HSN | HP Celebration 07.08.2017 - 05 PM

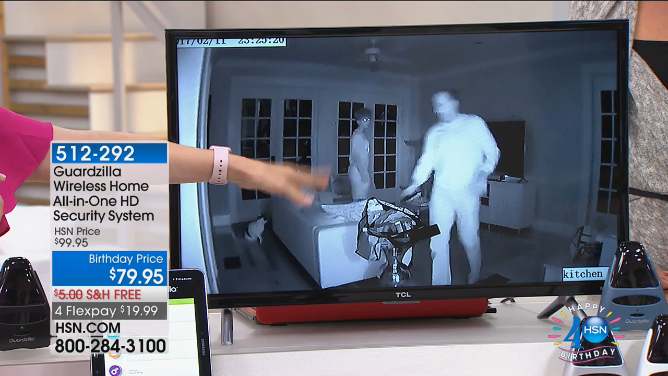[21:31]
So this is my husband and my son. They were coming through. It's pitch black and you're still able to see what they look like. Again, there's no Very fees good point. For this. There's no installation fees. There's no monthly fees. There's no fees when they send the little, these video clips to your phone. Now here's one during the day. So you can see my son through the French doors.
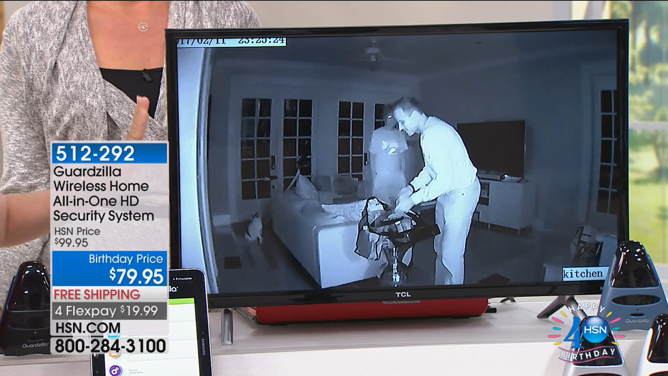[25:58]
The person, that's my husband, he's 100% recognizable, and our house is pitch black. The cat's right there with his glowing eyes right there. There's the kitty. But so these are the videos.